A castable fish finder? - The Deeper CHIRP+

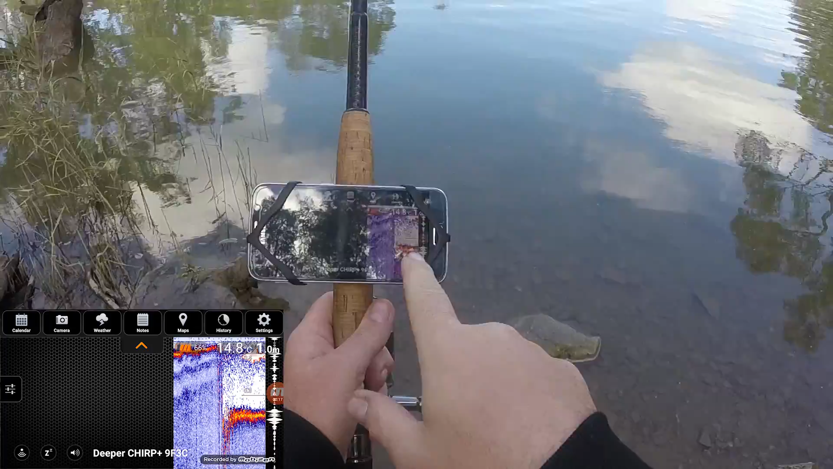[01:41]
You can see in the top right corner 14.6 degree water temperature. That's not too bad considering it's still winter. Now it's showing a readout of fish here at the top. I'm not sure if that's accurate or not. There may be a big carp sitting right there. It's quite possible but it's likely some bubbles suspended through the water. I'll go with a slightly larger cast now. Over to that side.
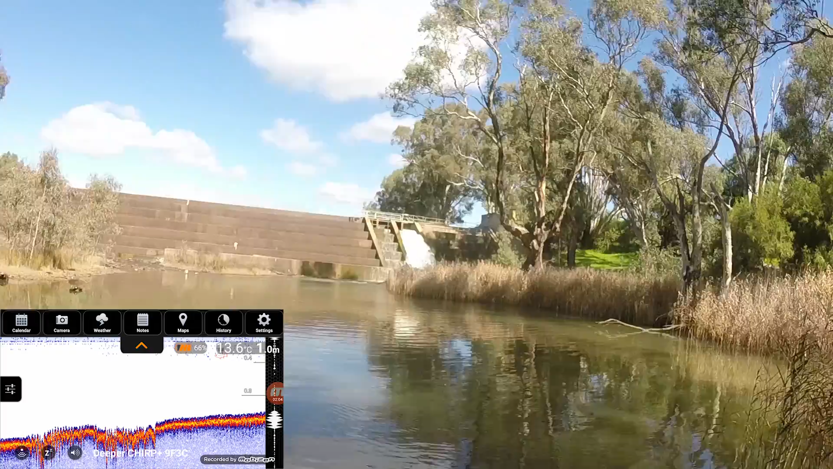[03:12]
It's giving a readout of a little fish up near the top there and some bubbles through the water which isn't too unexpected considering there's a waterfall right there. So now I'm going to cast over near the reeds way over there and see what that looks like. Straight in the middle. See we're getting a bit of depth now. 1.7, 1.6 meters. Still quite shallow. And I knew this spot was quite shallow because I have been swimming here. I haven't been over that side as much as I've been over that side.
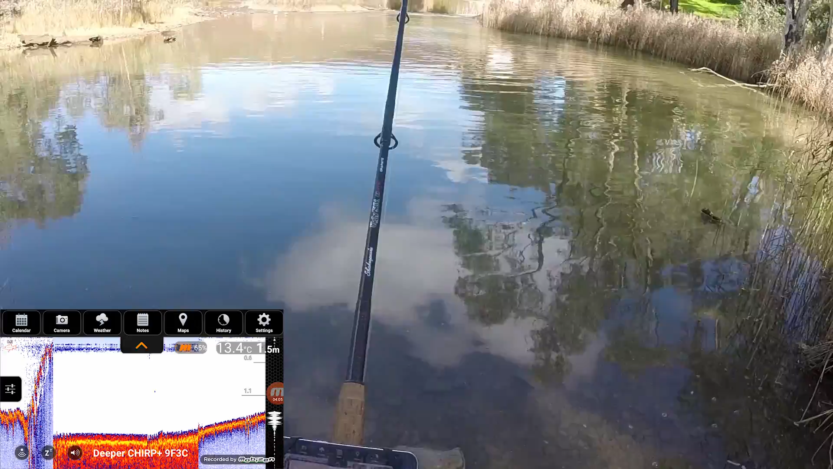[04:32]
On screen: depth 1.5 m, water 13.4°C
1.4. So at the moment that corner is looking like it's the deepest bit of water. Because I've walked across here and it's not that deep. I know that. No real structure to speak of. Alright let's have a cast over that direction. Right over there like that. And yep. 80 centimeters of water. Not much at all.
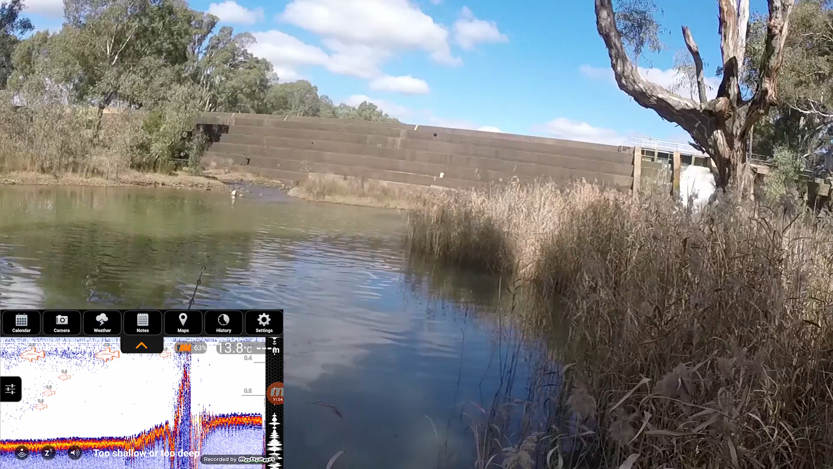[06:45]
Not too bad at all near the reeds. I'll bring that up and I'll get back over to that corner where we found the deep spot earlier. Right up against the reeds there. 1.3 meters of water where the unit's sitting over there near the reeds. So if I bring that back towards myself and past the reeds there. 1.5 meters. That's probably the hole I found before. 1.4. Wow that drops. Okay. So there's a big log sticking up in the water there. You can see that red coming up. I've just come across it.
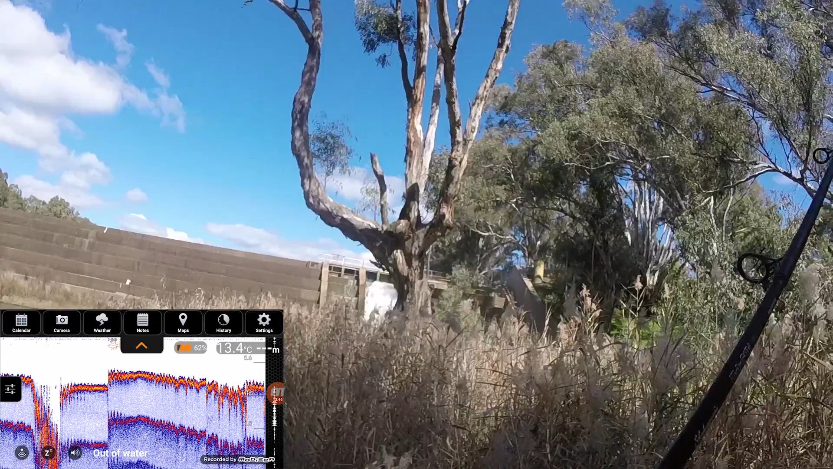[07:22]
On screen: water 13.4°C
So there's a nice bit of structure there as well in that hole. Which is lovely. Very good information to know. Let's go straight across here and bring it back this way and see what's in the middle there because I don't think I've read that yet. 1.4 meters of water right there. Now I'll walk in the current. It only comes up to my knees so there's very sharp drop off between the bubble line and where the unit's sitting. Again you can see fish notifications at the top there.
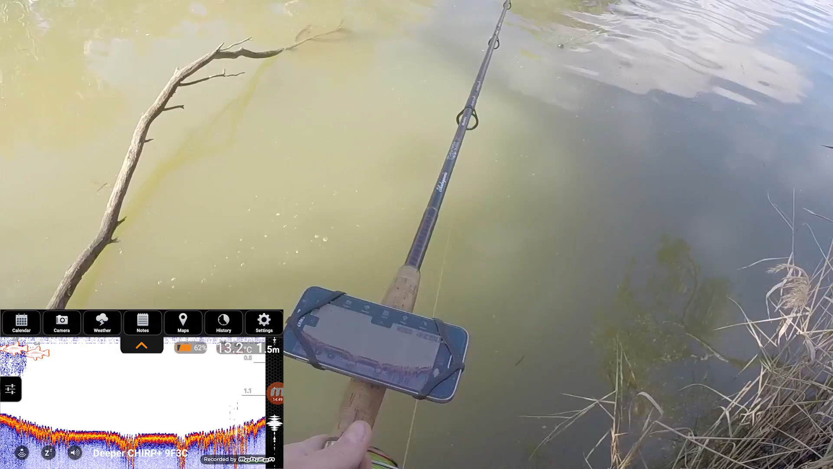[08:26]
5.1.4. So there's a nice hole here. From there to over there.
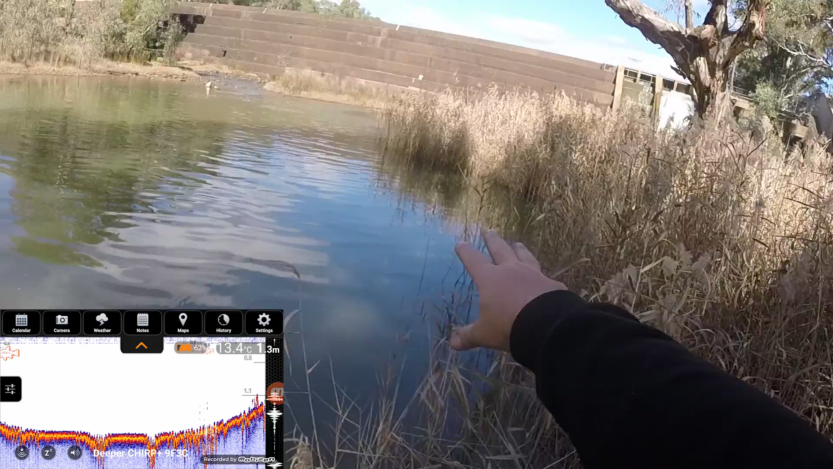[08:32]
On screen: depth 1.3 m, water 13.4°C
See it's about 1.5 to 1.9 meters. 1.7 and there's a log sticking up out of the water there. I'll just let it sit and read that. Bit of structure floating above the bottom of the airspace and you can see a fish notification there next to that log. That may or may not be a fish. It may be misreading part of the log or there could be a native down there sitting next to the log as they so much like to do.